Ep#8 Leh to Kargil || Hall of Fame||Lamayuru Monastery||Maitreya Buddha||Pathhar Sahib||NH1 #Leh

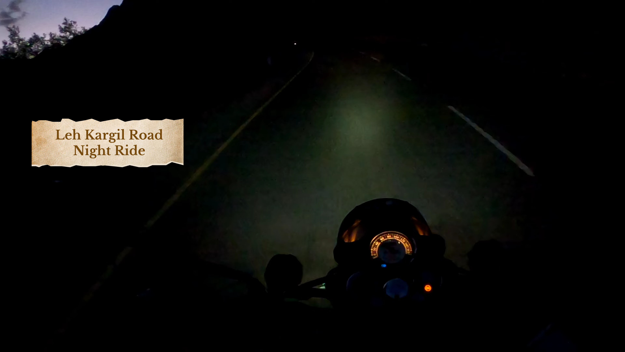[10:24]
आणि नील नील म्हणजे निगेटिव्ह आहे. तर आता इथे ही पावती घेऊन निगेटिव्ह घेऊन आपल्याकडे रजिस्टर करायचं आहे आणि मग त्याच्यानंतर आपल्याला इकडं निघायला सांगतील. फ्युचर बुद्धा म्हणून आहे,
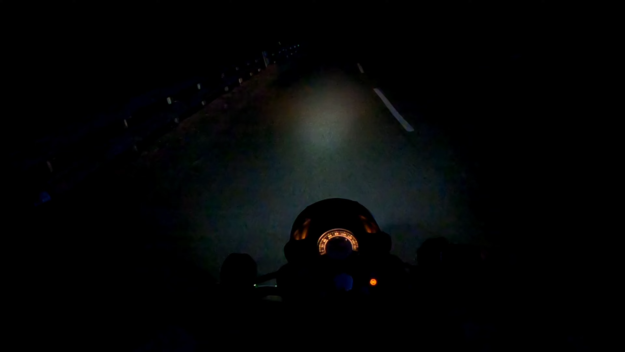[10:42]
बंद आहे. इकडनंच बघावं लागेल. तर अशी दगडामध्ये वॉल मध्ये हा चालूच आहे. अजून पोहोचू नाही हॉटेलला, पोहोचू. आता आम्ही बसनं फॉलो करतो.